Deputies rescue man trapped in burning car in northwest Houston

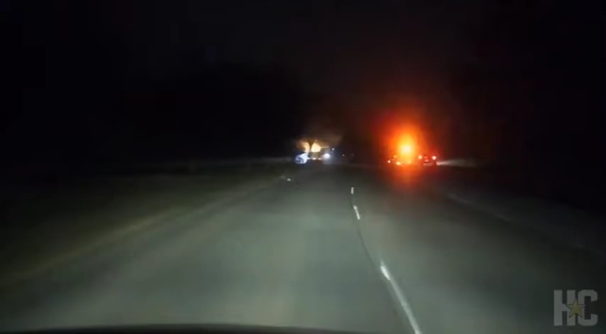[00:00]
I-7-46, car fire. Clay Road and War Memorial.
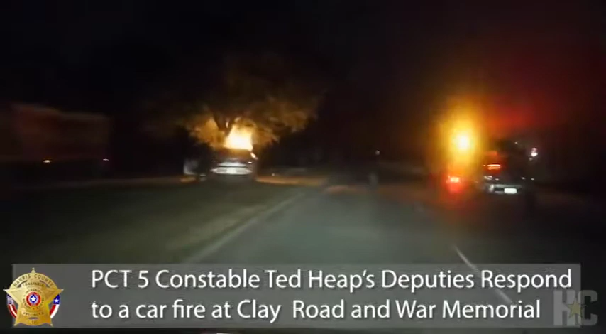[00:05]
A vehicle with a medium on fire, William, HFD. And I got one in traffic, car's on fire.